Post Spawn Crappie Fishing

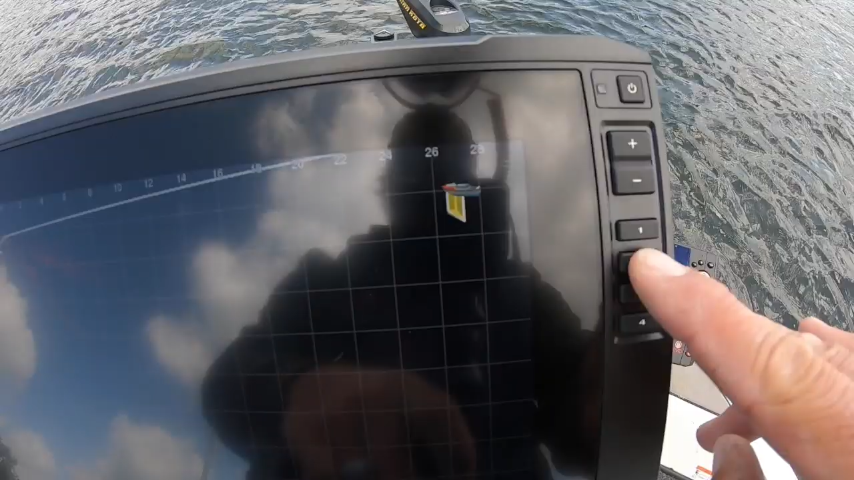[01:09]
the number two on the one that is working for the LiveScope, the LiveSweep. I'm sorry. All right, so two transducers, a great setup. Consider it.